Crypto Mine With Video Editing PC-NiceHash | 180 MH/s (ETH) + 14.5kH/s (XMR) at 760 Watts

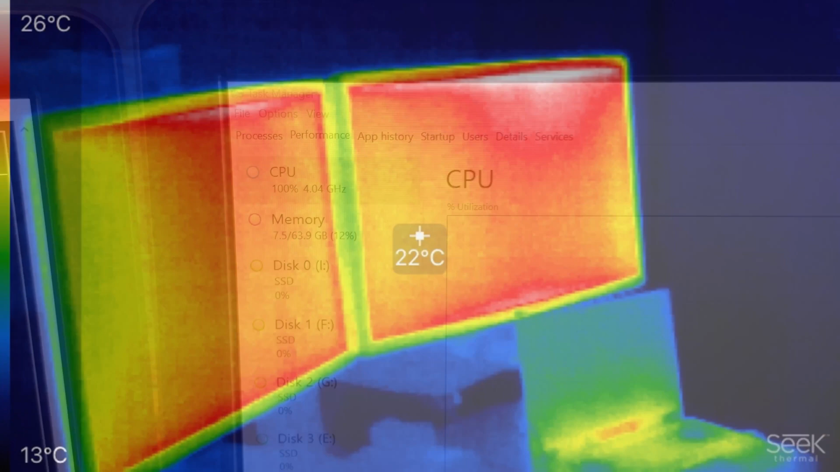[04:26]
On screen: spot 22°C, scale top 26°C, scale bottom 13°C
So this next clip here is thermal imaging. Showing heat being dissipated off of various objects.
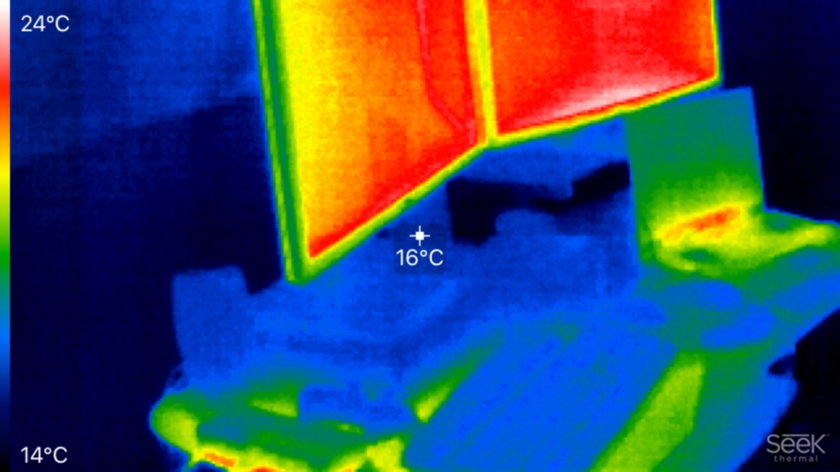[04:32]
On screen: spot 16°C, scale top 24°C, scale bottom 14°C
You can see on the video editing rig here.
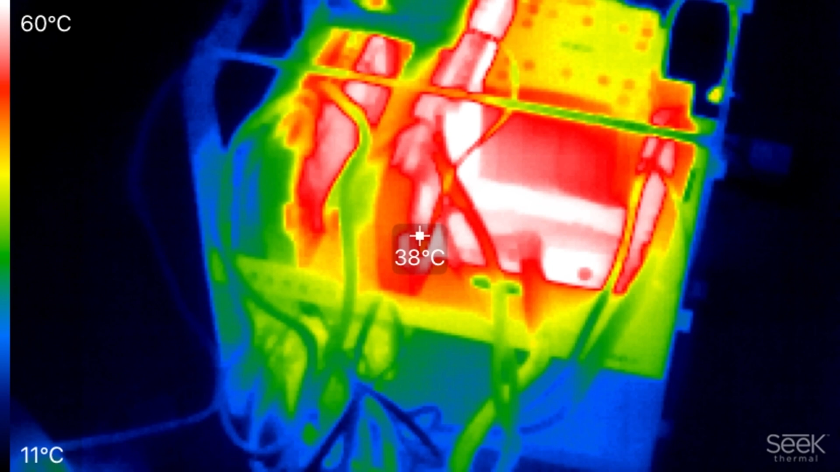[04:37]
On screen: spot 38°C, scale top 60°C, scale bottom 11°C
There is a lot of heat being dissipated off of the two GPUs.
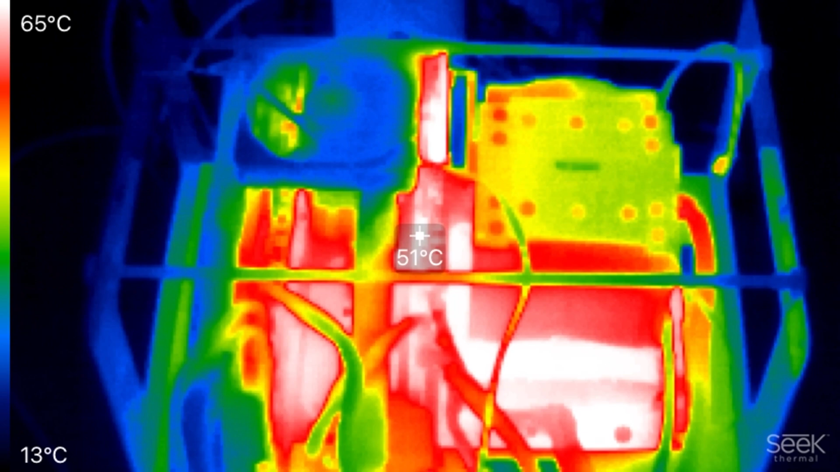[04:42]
On screen: spot 51°C, scale top 65°C, scale bottom 13°C
Even just standing here I can definitely feel the warmth. So if you ever have a cold room.